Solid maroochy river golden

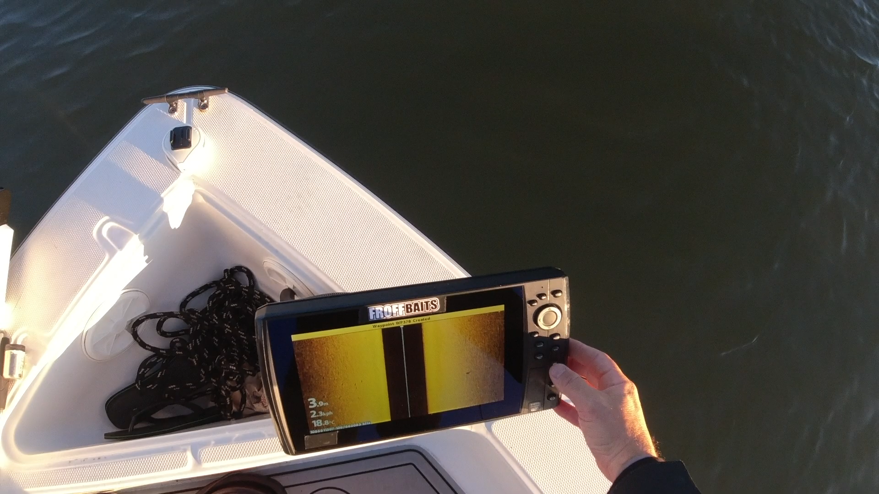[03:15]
Not even mark that there. Let him just spotty me here for a sec.
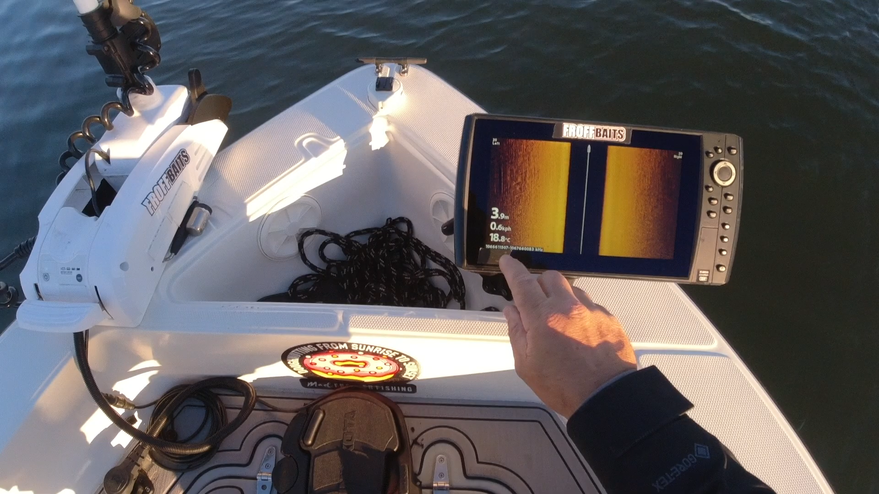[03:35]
On screen: water 18.8°C
So you can see there's good fish right on bottom as I've just sort of stopped.
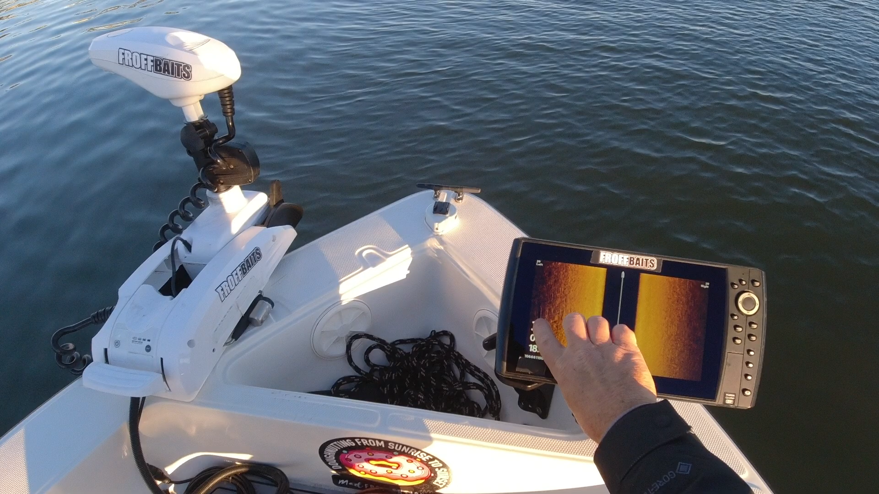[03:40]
So you know what I mean, just sitting off to this side, and yeah, it's definitely just not the best. It's hard to sort of see, but from my naked eye I can tell there's a few fish here, whatever.
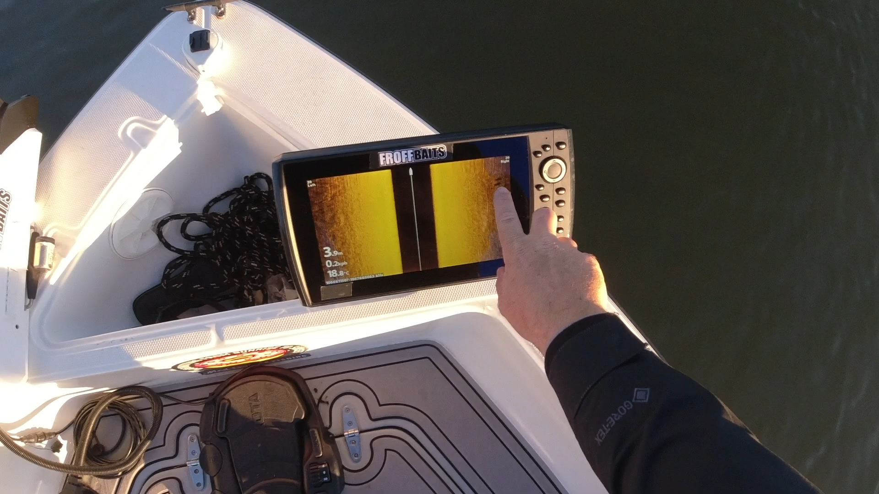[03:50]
And then there's some, oh, a couple of big ones on that side too. So I'm trying to see if we can get some nibbles here.